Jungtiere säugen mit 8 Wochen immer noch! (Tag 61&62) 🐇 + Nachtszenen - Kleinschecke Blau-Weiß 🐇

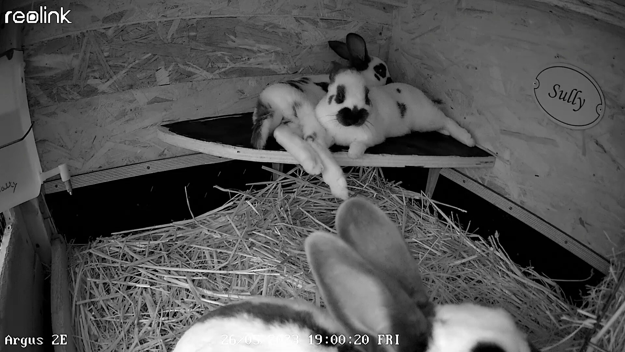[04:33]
Wird endlich wieder mal Zeit, dass wir ein paar Szenen sehen. Wir haben es hier 19 Uhr. Die zwei Jungtiere, die machen sich dort oben gemütlich. Sally frisst jetzt das Heu. Ja, man hat auch gerade gesehen, dass immer wieder mal Fliegen dort im Stall sind. Das nervt völlig, auch wenn jetzt ein Fliegengitter dran ist und der Fliegenkleber. Die kommen immer wieder rein, wenn man die Tür öffnet.
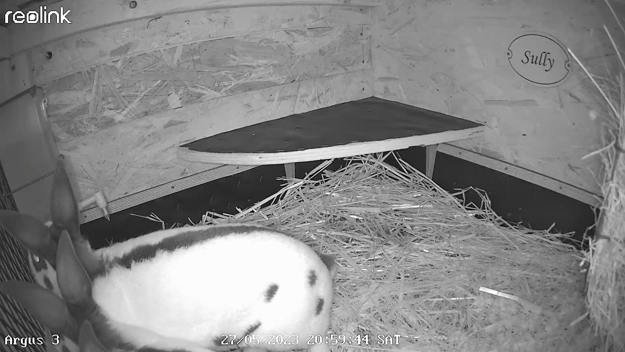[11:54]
Auf jeden Fall waren wir da, um die Zeit nicht mehr da. Keine Ahnung, was da war. Hm. Vielleicht eine Katze oder ein Waschbär, weil unsere anderen Kameras, die draußen sind, die zeigen meistens Waschbären um die Zeit. Jetzt sind alle drei oben. Ich glaube, bis die verkauft sind, passen alle noch drauf. 22 Uhr 21 Uhr. 22 Uhr 21 Uhr. Oh. Da macht das Kleine wieder Männchen. Das war nämlich die Kleine Hesen hier.